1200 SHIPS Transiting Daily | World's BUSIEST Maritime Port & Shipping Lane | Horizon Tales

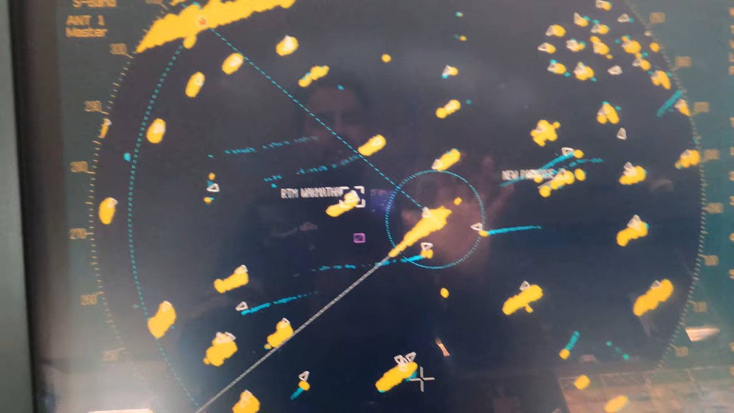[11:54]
How they are behaving, how their anchor is holding or not.
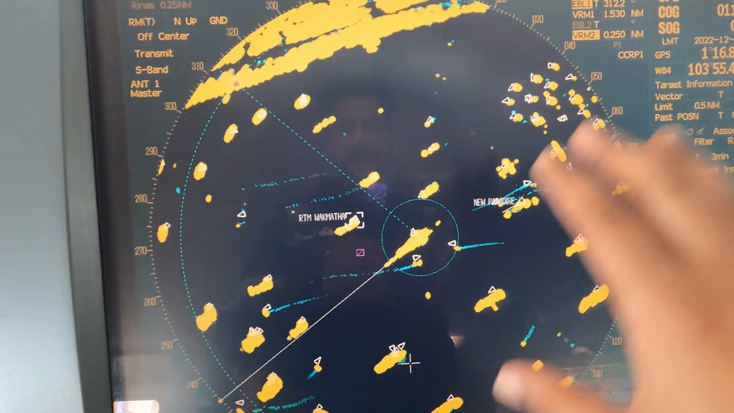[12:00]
And other traffic which is coming in, inbound and outbound traffic, traffic in the Singapore anchors. That's how we monitor our ship position. We check regularly our anchor cable, how the anchor cable is holding, if it is holding good or not.